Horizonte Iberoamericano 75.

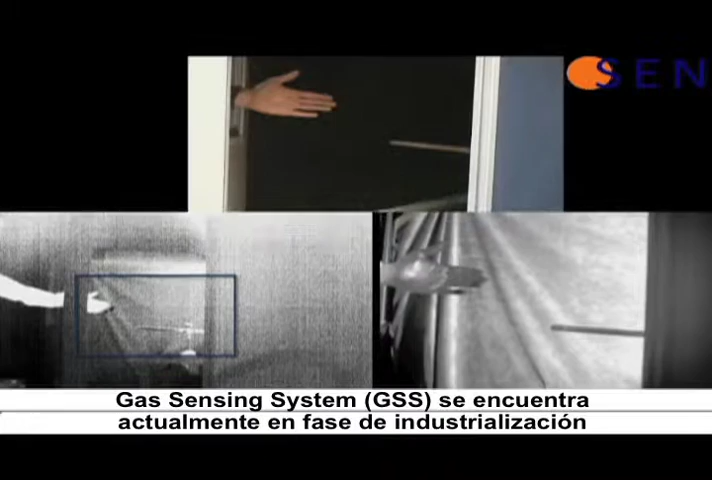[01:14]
capaz de detectar de forma rápida y eficiente las posibles fugas de gases en diversas instalaciones industriales.
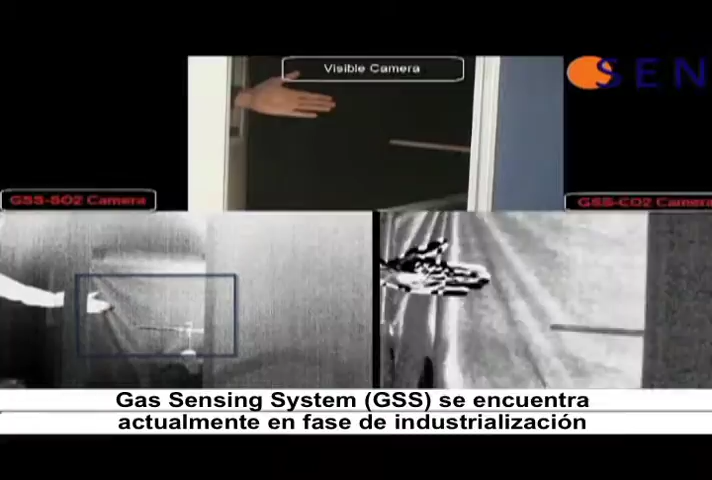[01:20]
El sistema denominado Gas Sensing System, GSS, visualiza un amplio abanico de gases, como el metano, gas natural, gases licuados del petróleo, refrigerantes, etc.
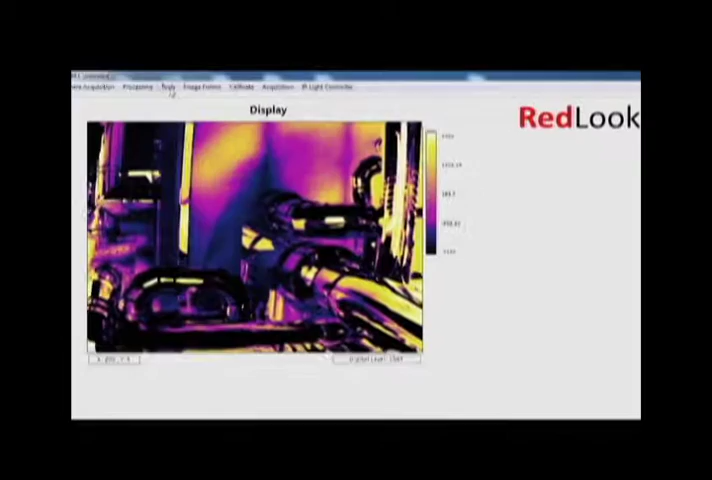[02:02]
como de sistemas de monitorización permanente dentro de un circuito cerrado de televisión que genera alertas automáticas al detectar una fuga.
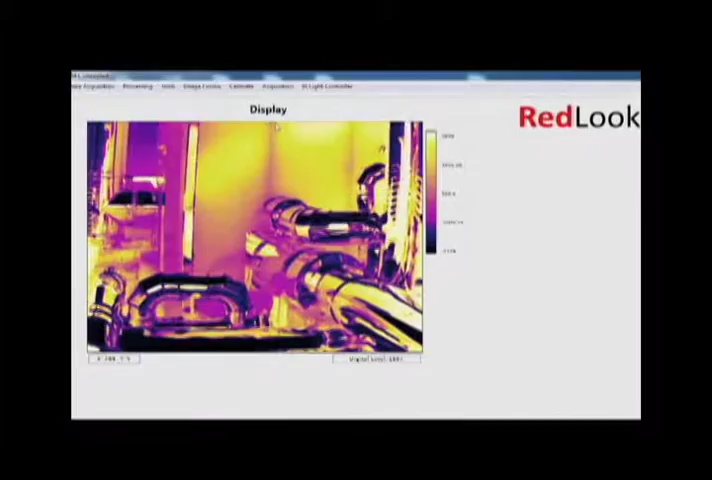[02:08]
Esto es importante en instalaciones de gases explosivos,